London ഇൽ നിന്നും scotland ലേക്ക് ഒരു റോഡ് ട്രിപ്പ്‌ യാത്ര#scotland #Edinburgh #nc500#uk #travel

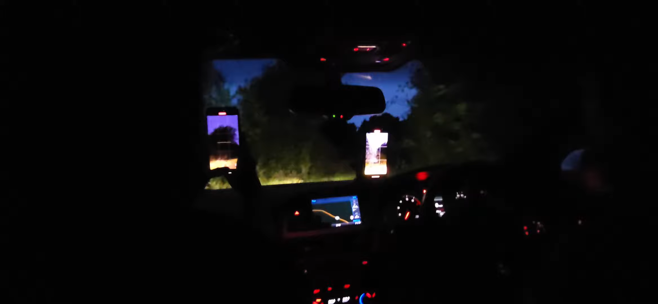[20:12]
അവിടെയായിരുന്നു ഞങ്ങളുടെ നെക്സ്റ്റ് സ്റ്റേ. രാത്രി ഒരു 11 o'clock ഒക്കെ കഴിഞ്ഞിട്ടുണ്ടായി. ഞങ്ങൾ അവിടെ എത്തിയപ്പോൾ തന്നെ ഒരു ഫോറസ്റ്റിൻ്റെ ഉള്ളിലോട്ട് ആയിരുന്നു ഞങ്ങൾ സ്റ്റേ.